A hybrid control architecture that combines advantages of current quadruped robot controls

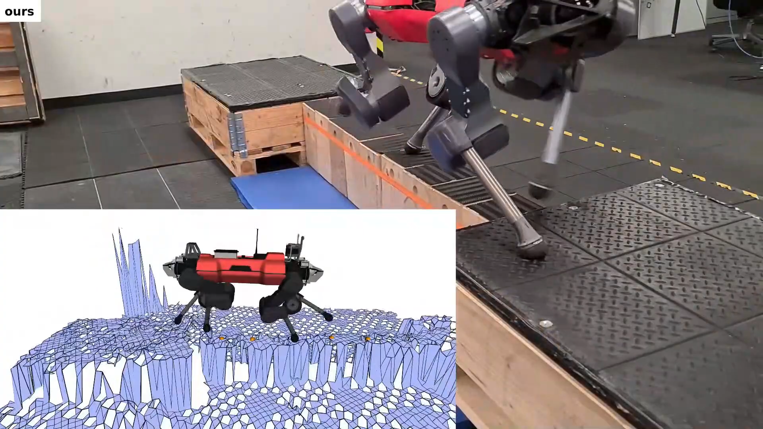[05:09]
By observing demonstrations for optimal foot placement, the policy learns how to confidently overcome narrow obstacles such as beams.